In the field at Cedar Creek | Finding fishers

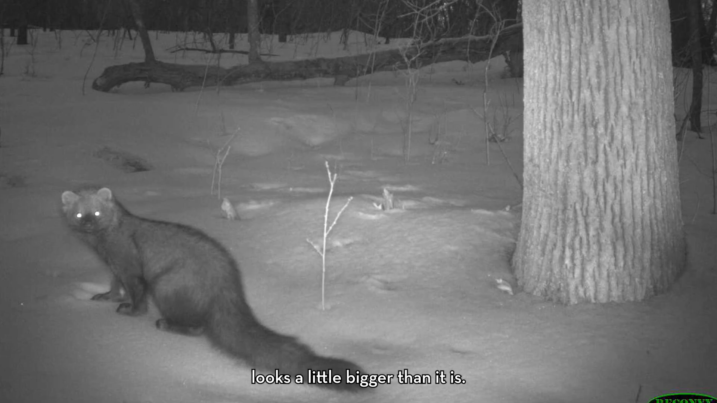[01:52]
And so males would be by weight they're over twice as big.
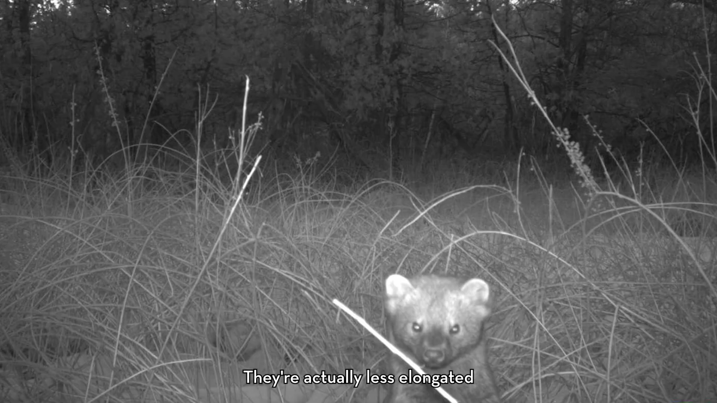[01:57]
They're actually less elongated than other mastelids that they're closer related to like martins.